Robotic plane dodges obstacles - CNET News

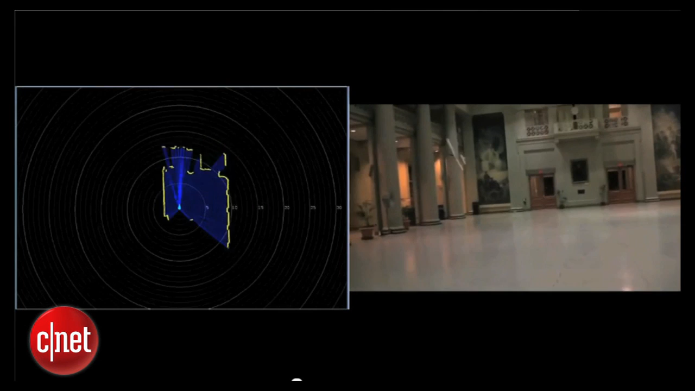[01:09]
Even with a precomputed map, individual 2-D scans don't contain enough information to uniquely determine the 3-D position, velocity, and orientation of the vehicle.
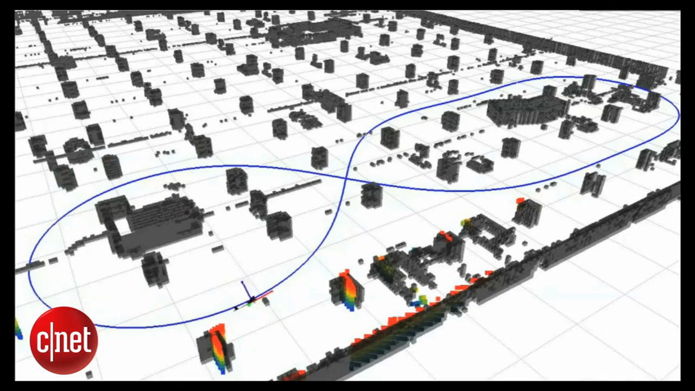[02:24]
Our algorithms allowed the vehicle to complete a 7-minute flight through the environment, traveling at over 10 meters per second, or 22 miles per hour, covering almost 3 miles of distance, and repeatedly coming within a few centimeters of obstacles.